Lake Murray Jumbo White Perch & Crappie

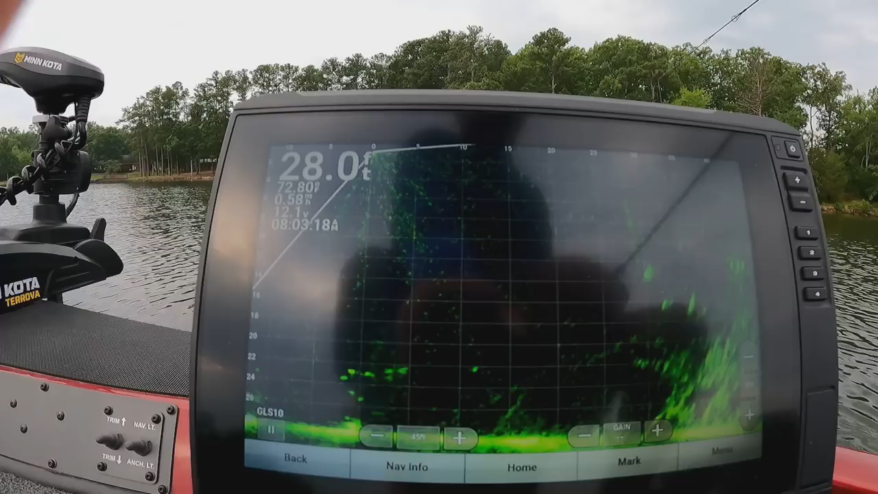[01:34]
On screen: water 72.8°F
I think you can. We got a lot of brush out there to the right, out in front of us. But it ain't a lot of fish on it. It looks like bait. Let's throw out there and see if we can catch one, though.
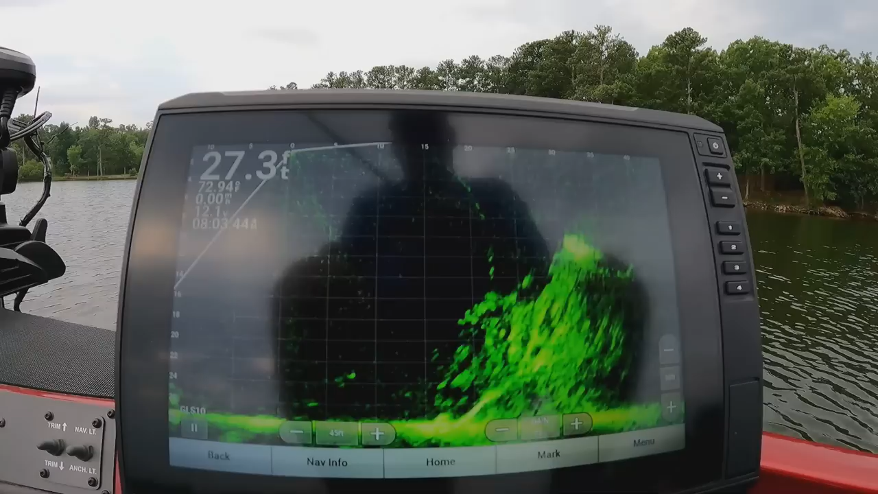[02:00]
Them's herring. I think it might be one crappie though. They sure ain't gonna want to bite with all them herring out there. Boy, they ain't biting today.
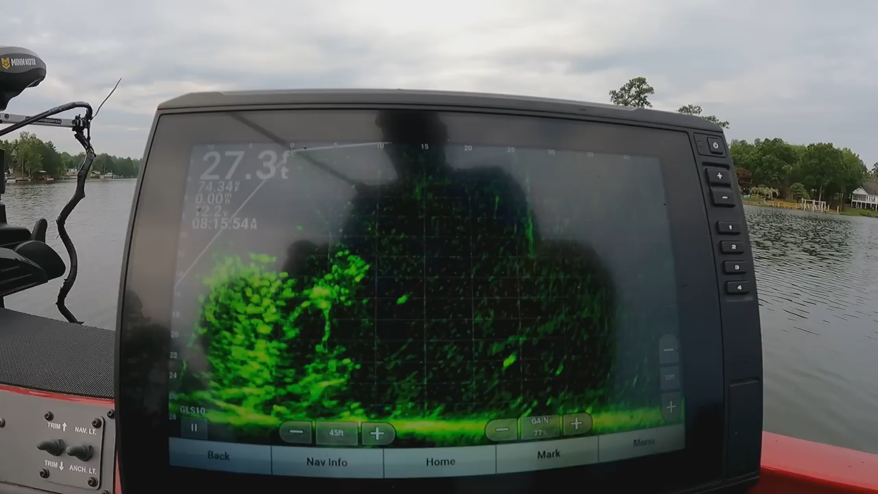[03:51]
You see them on that fish finder? They're right up under the boat too. Down the left side down under the boat. Down on the right side, they're away from the boat. There's a whole bunch of them in there. I don't know how many we can catch, but there's a pile of them in there. This ain't biting.
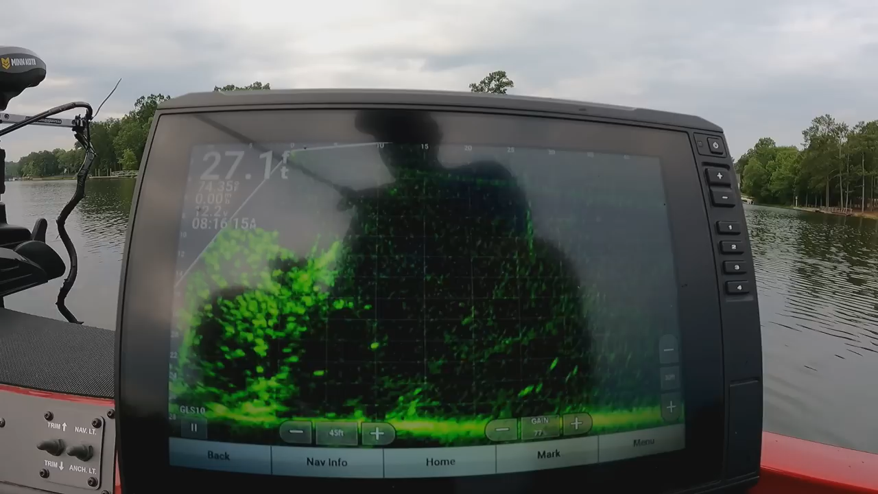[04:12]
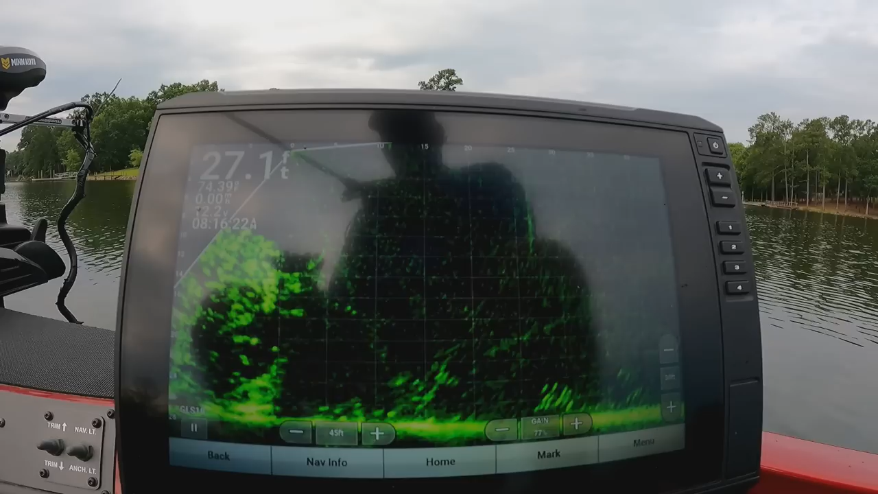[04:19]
There's one bumping at it right now. They ain't taking it. This ain't taking it.
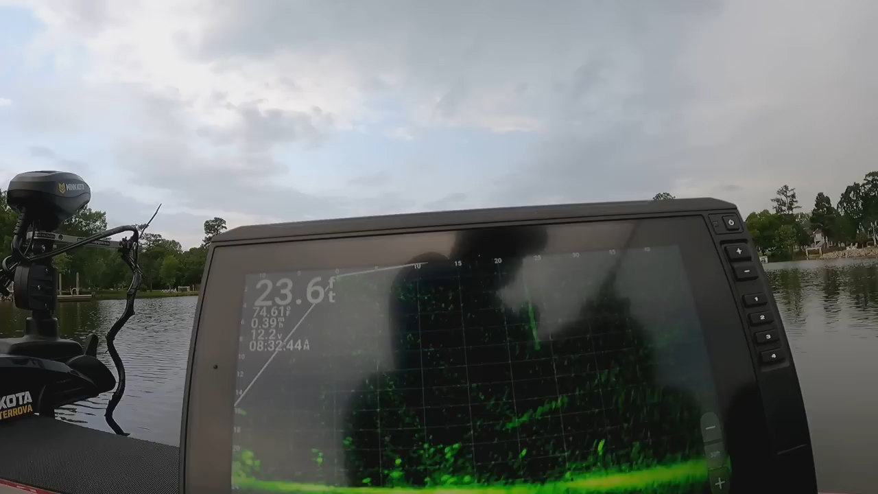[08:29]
On screen: depth 23.6 ft
There goes one on the minnow. That hit it.
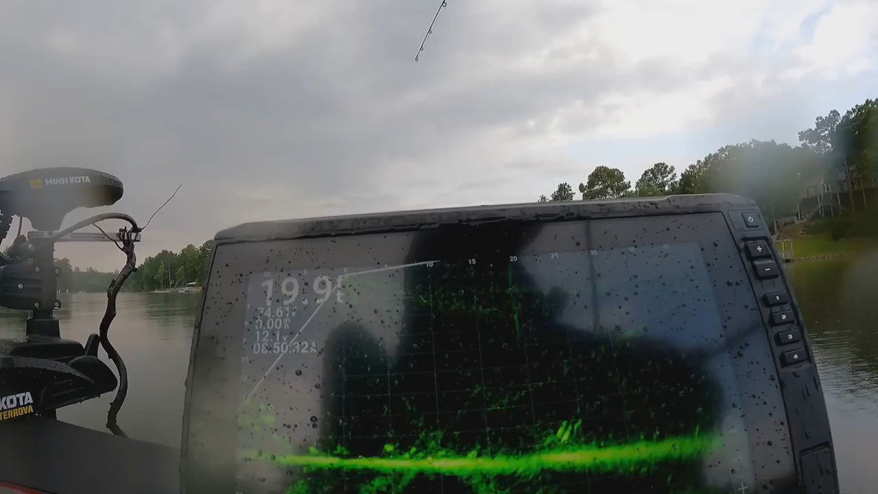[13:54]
We can throw our minnow out now and have both of them gone. Chunk the minnow out right there. Like that. Find a school of them and throw one. The ones that look pretty big and catch them.
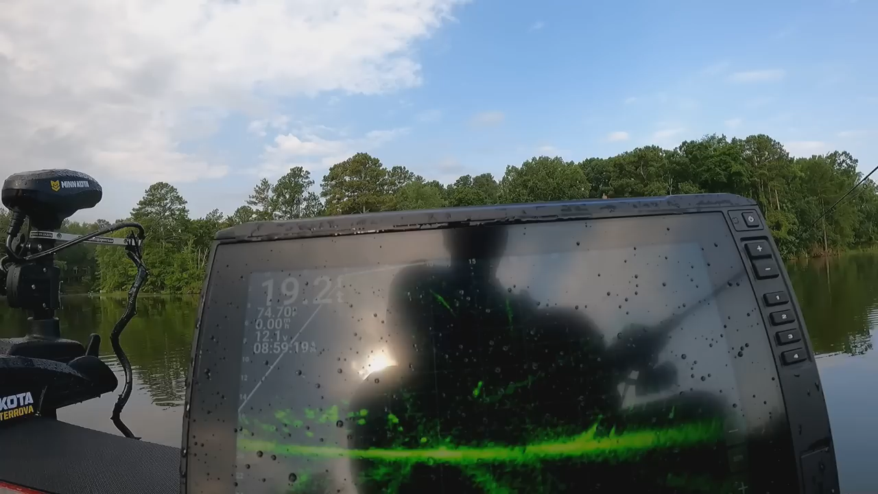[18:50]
We want the big ones. I'm looking at little ones down in there. There you go. Up.
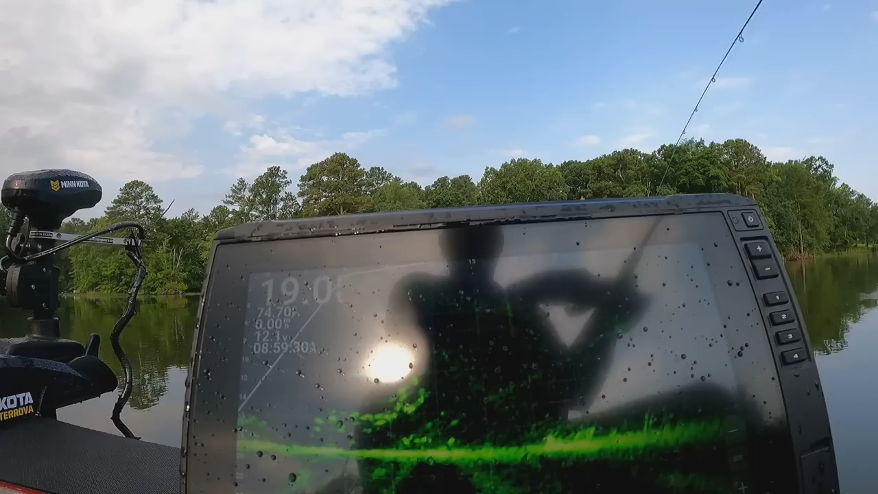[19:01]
There he goes. What are they running up after? I tell you that. That's a good one. That's a good one. That's a good one.
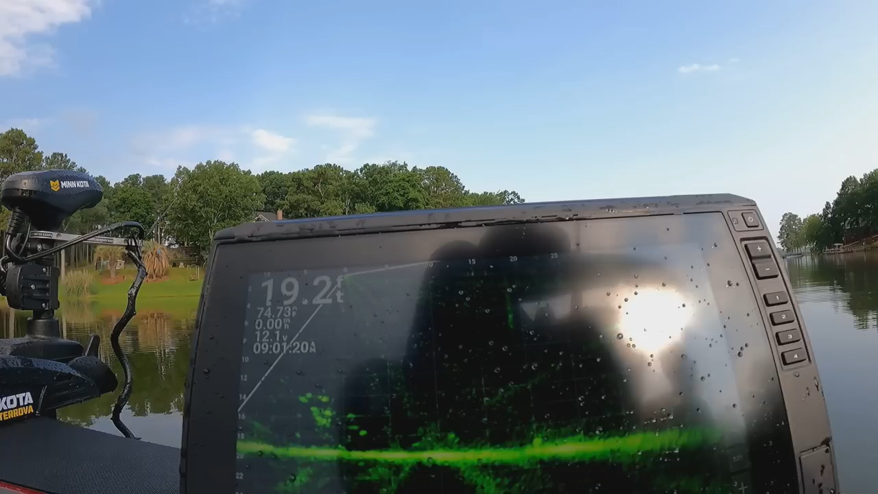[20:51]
Drop it down and pull it up. I need to have double jigs on. That's what I need. Where's a Gulp Alive minnow? Kind of going on a cut bait. There he goes.
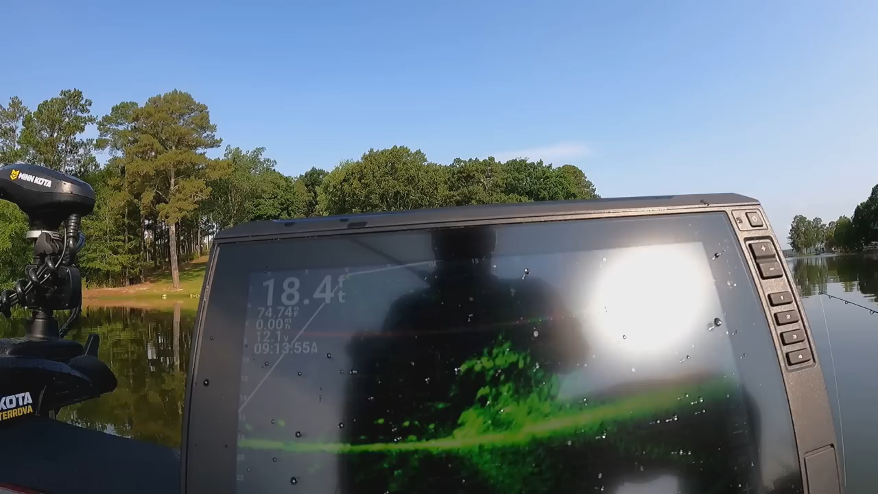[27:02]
Some of them are big. They all over the place out there. They all over the place out there.
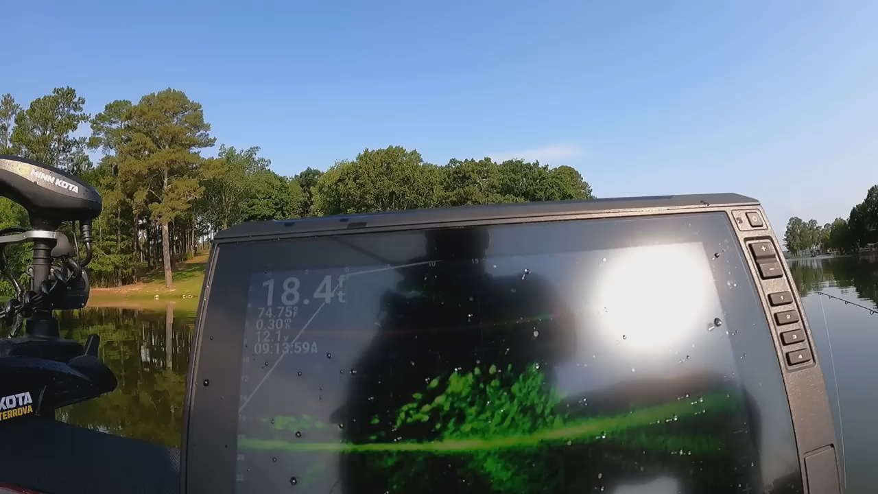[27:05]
You can see them on the fish finder. My goodness, they're everywhere. We already got them on there. They gonna kill them.